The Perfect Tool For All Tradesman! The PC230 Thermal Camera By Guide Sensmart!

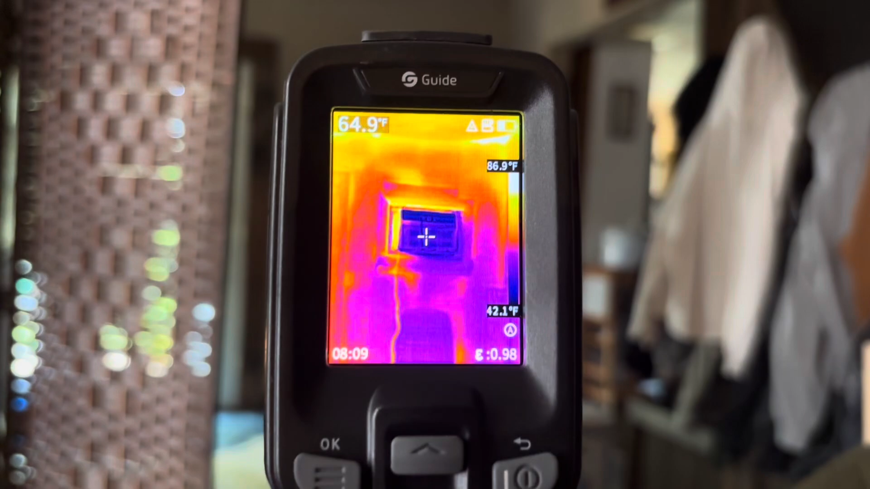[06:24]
On screen: spot 64.9°F, scale bottom 42.1°F
if you look here we have our imaging camera set up on a tripod
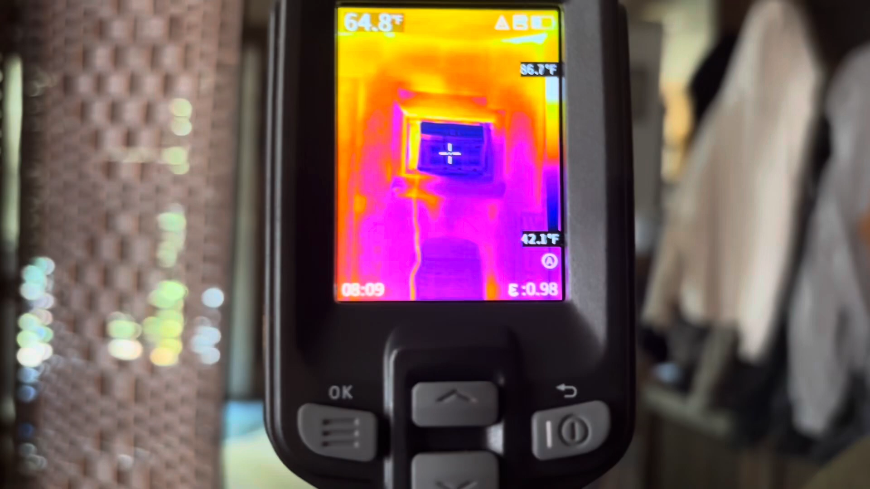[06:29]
On screen: spot 64.8°F, scale top 86.7°F, scale bottom 42.1°F
here which is nice you can set it and have a nice steady view of what you're trying to measure and you see here how inefficient this room is and how inefficient this air conditioner is it is 86 degrees around this air conditioner while it's actually putting out 42 degrees that's what this little graph
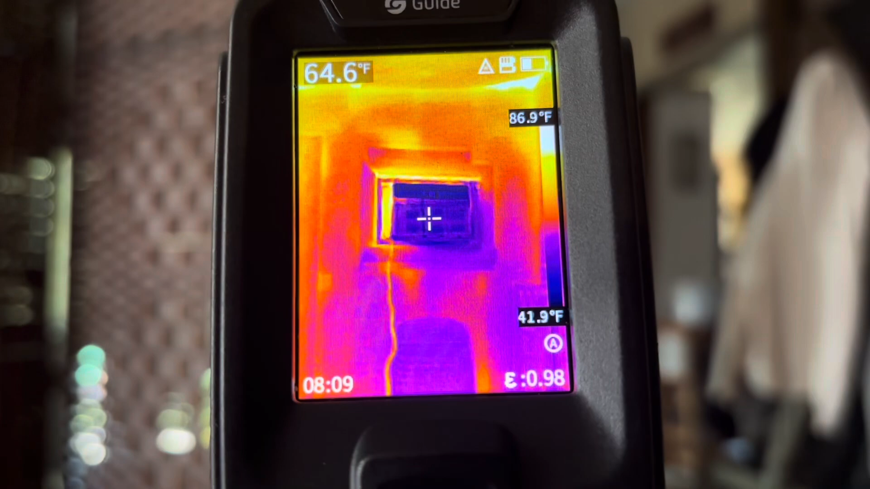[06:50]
On screen: spot 64.6°F, scale top 86.9°F, scale bottom 41.9°F
on the side is telling us it is showing us the warmest point and the coolest point in this picture here coolest point being the 42 degrees coming out of the air conditioner and the 87 degrees that is the heat intrusion into this room so and also if
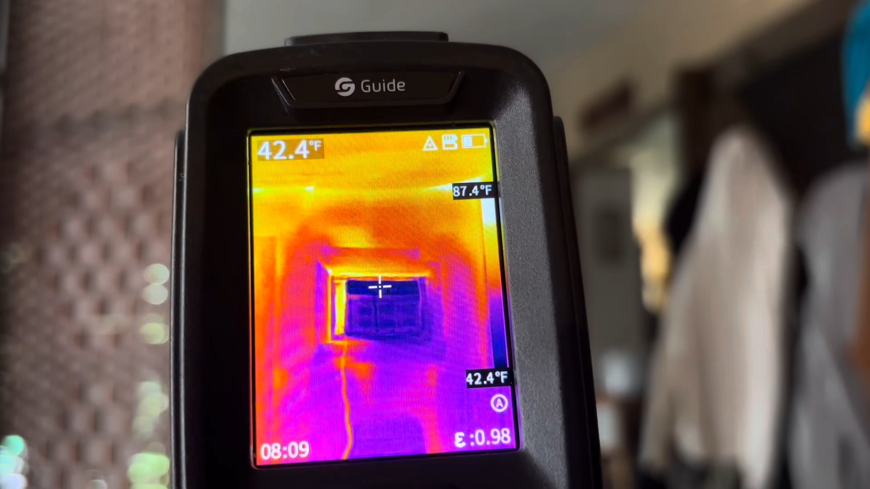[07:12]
On screen: spot 42.4°F, scale top 87.4°F, scale bottom 42.4°F
you look here on the top left that's where our crosshair is which is measuring
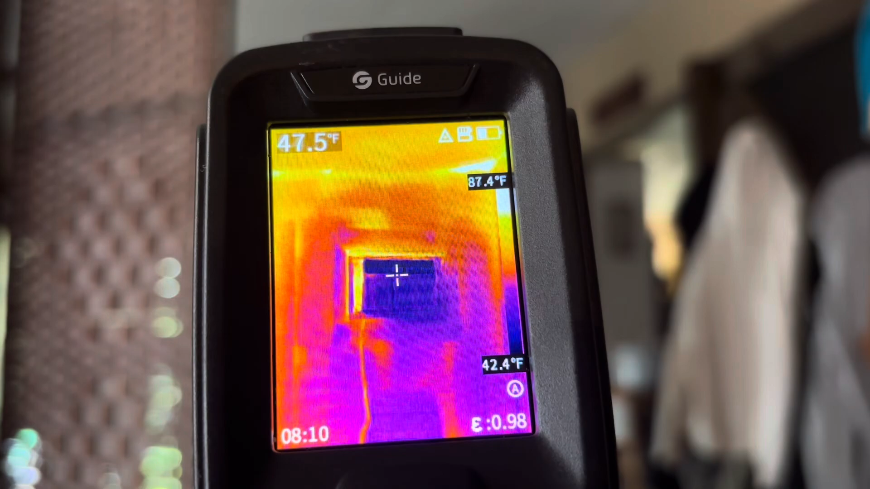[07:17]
On screen: spot 47.5°F, scale top 87.4°F, scale bottom 42.4°F
the output of the air conditioner which was 42 degrees
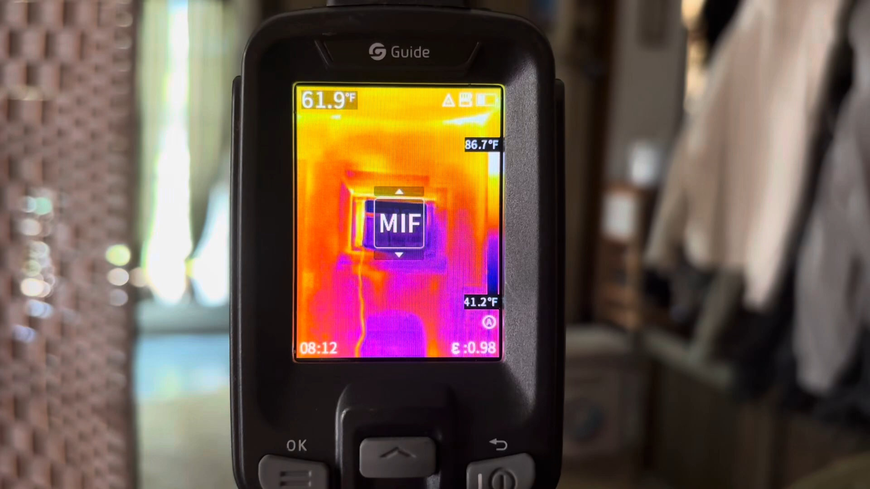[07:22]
On screen: spot 61.9°F, scale top 86.7°F, scale bottom 41.2°F
so let's just cycle through a couple of these modes here so uh we have visible light mode here
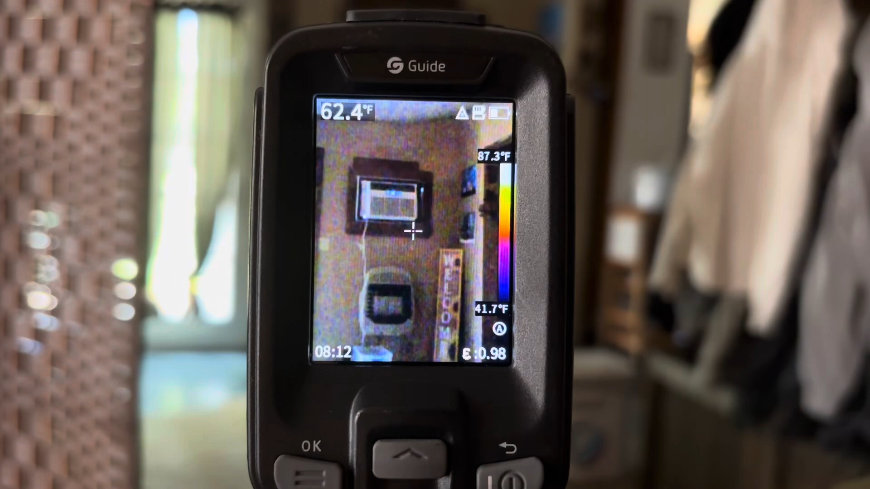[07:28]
On screen: spot 62.4°F, scale top 87.3°F, scale bottom 41.7°F
which gives you uh a non-infrared picture
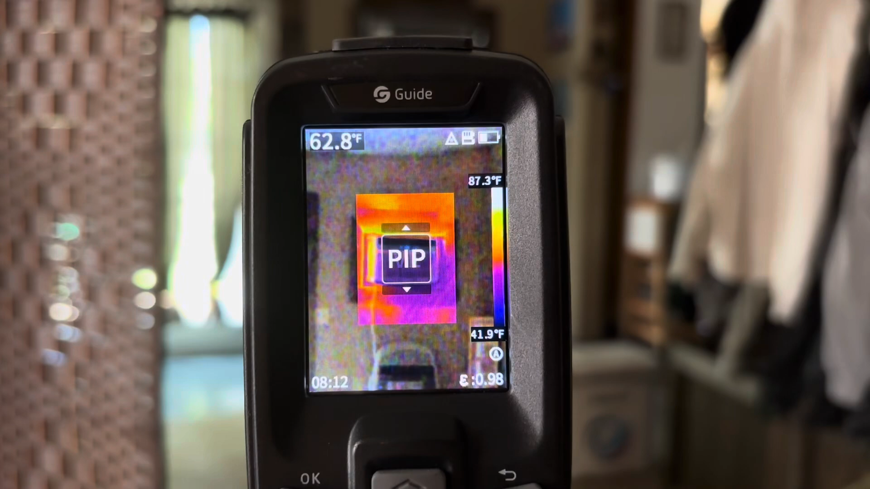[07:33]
On screen: spot 62.8°F, scale top 87.3°F, scale bottom 41.9°F
then we have a picture in picture mode here which is infrared in the center but a normal picture mode on the outside
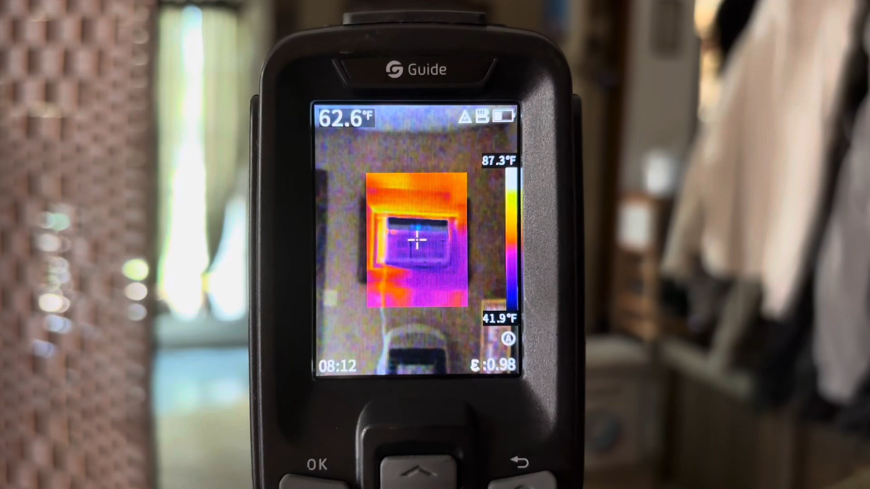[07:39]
On screen: spot 62.6°F, scale top 87.3°F, scale bottom 41.9°F
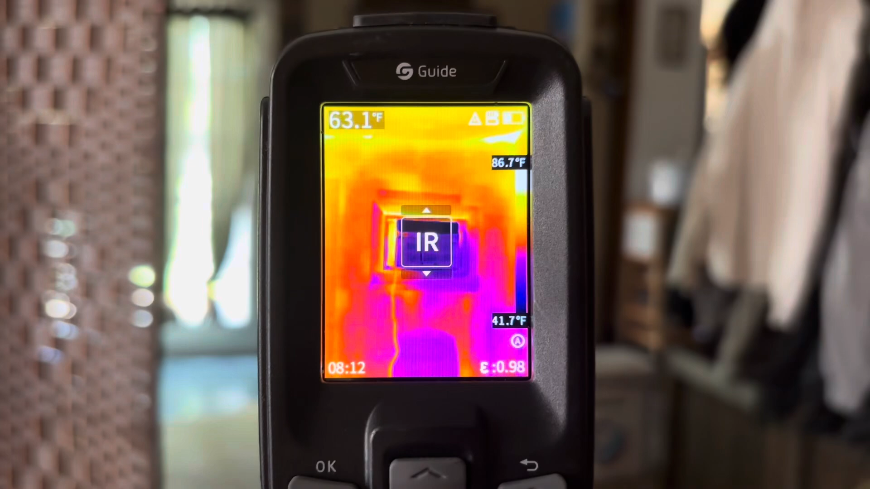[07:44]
On screen: spot 63.1°F, scale top 86.7°F, scale bottom 41.7°F
and then back to our infrared mode here so we also have one other mode the mif mode
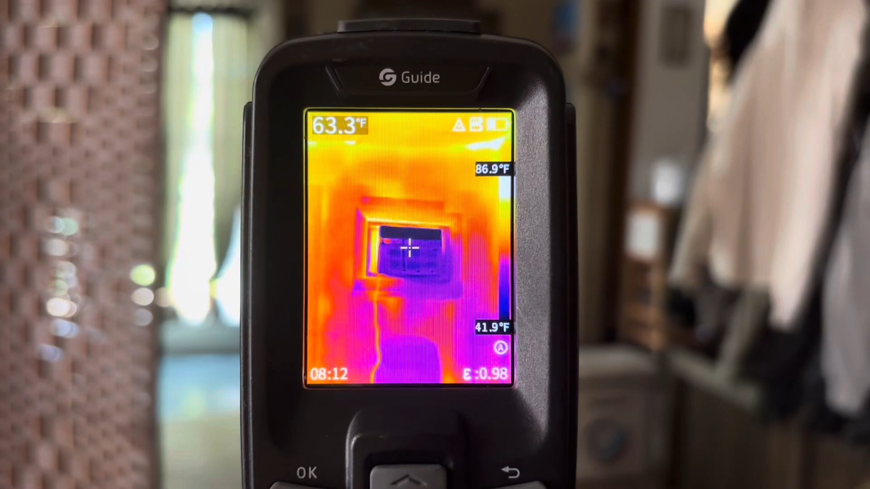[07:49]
On screen: spot 63.3°F, scale top 86.9°F, scale bottom 41.9°F
but uh i'll probably be using the infrared mode the most
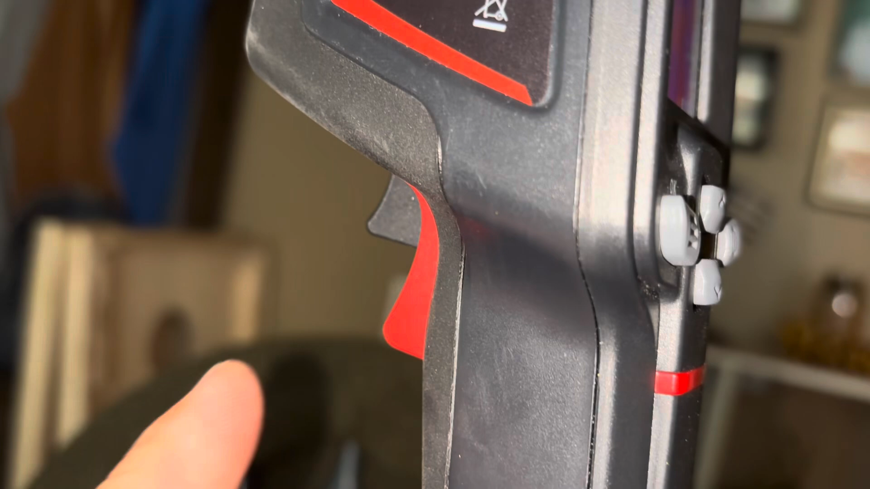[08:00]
and if we look at take a look at our triggers here we have to you see we have two triggers here the red one and the black one the black one is actually our focusing trigger if
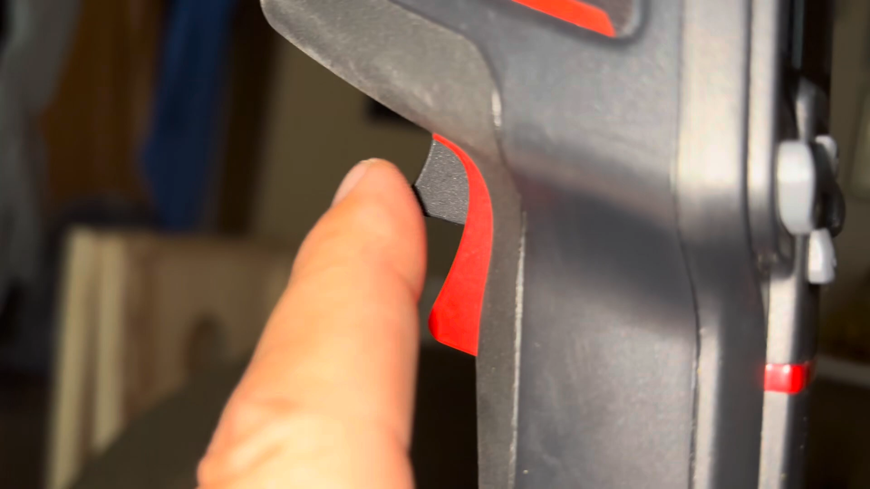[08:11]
we press that while we're looking at the object we're trying to measure it will focus in on it
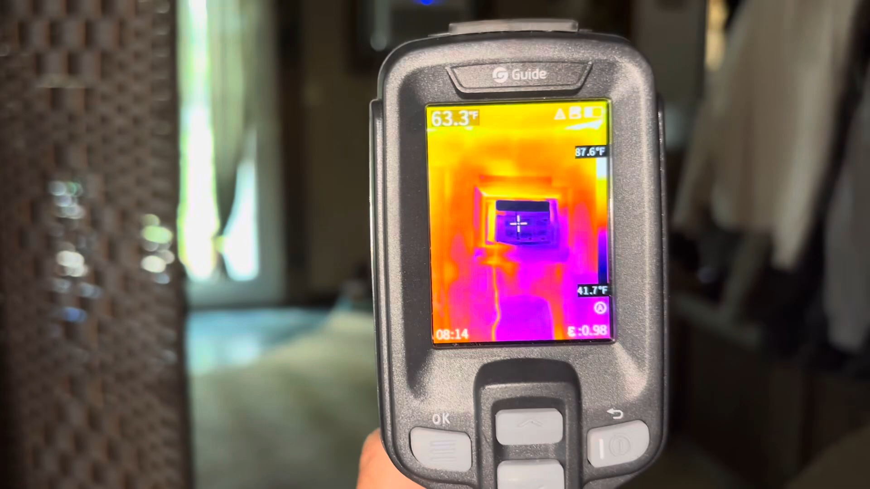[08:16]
On screen: spot 63.3°F
so this black one right here we're measuring
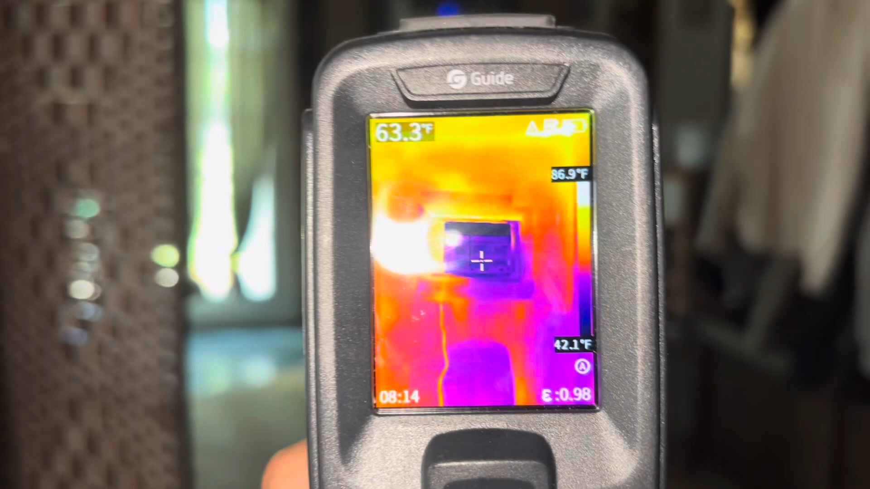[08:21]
On screen: spot 63.3°F, scale top 86.9°F, scale bottom 42.1°F
this air conditioner and we pull it and it's going to focus in on it
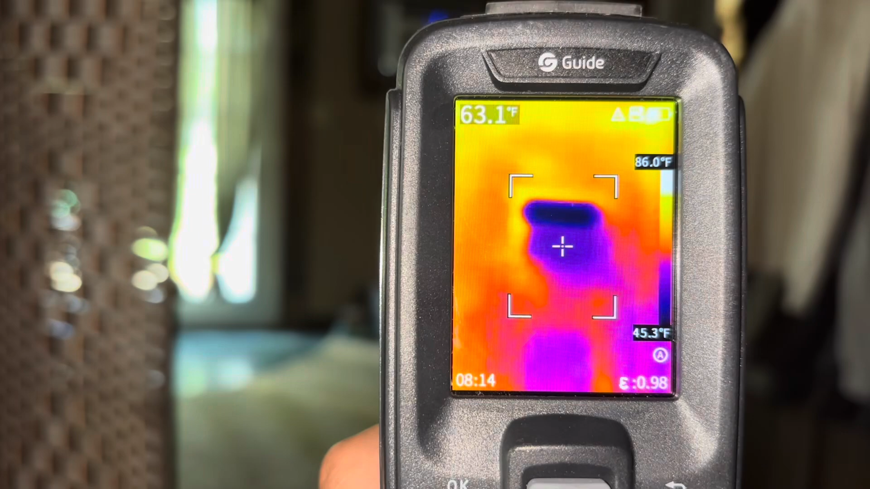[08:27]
On screen: spot 63.1°F, scale top 86.0°F, scale bottom 45.3°F
sometimes you can press it two or three times and the more you press it the more focused it will come
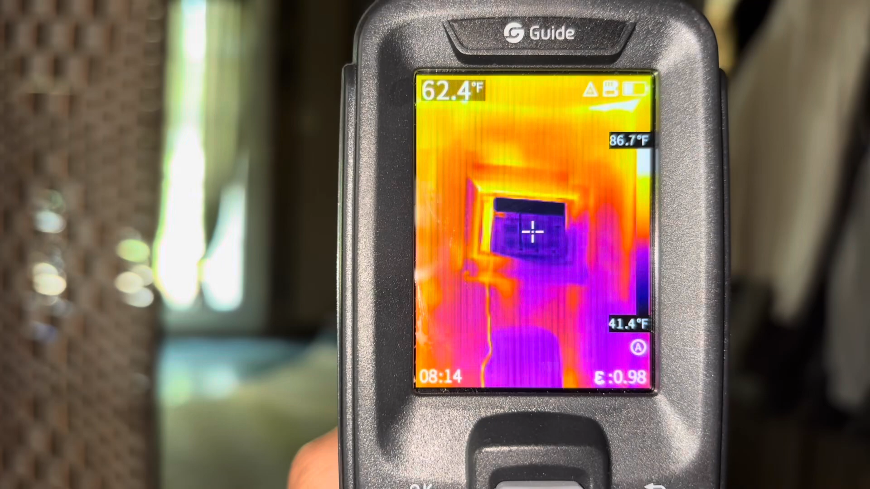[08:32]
On screen: spot 62.4°F, scale top 86.7°F, scale bottom 41.4°F
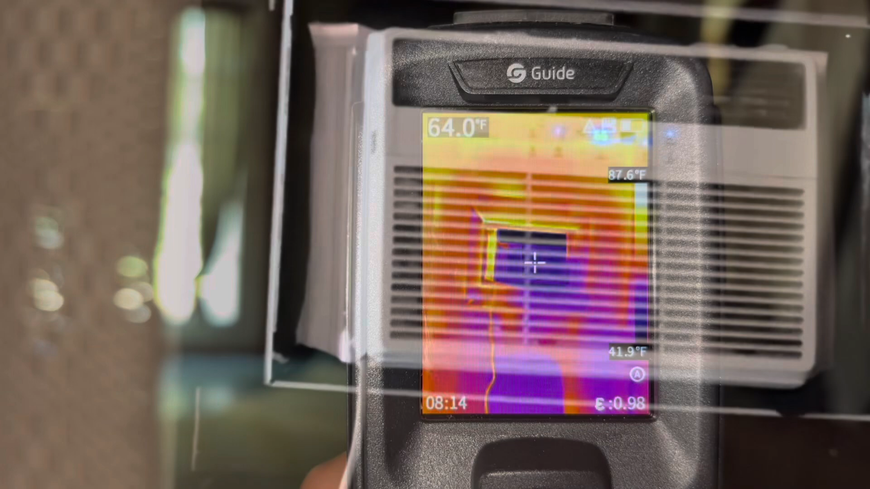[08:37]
On screen: spot 64.0°F, scale top 87.6°F, scale bottom 41.9°F
and the other trigger actually has two functions but if you have the laser turned on it turns on the laser and you can see we're picking up 64 degrees
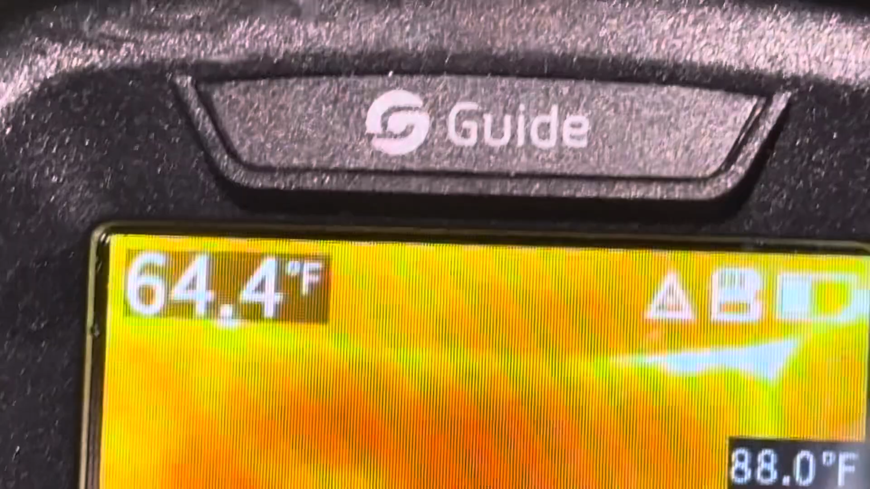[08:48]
On screen: spot 64.4°F, scale top 88.0°F
from that return of this air conditioner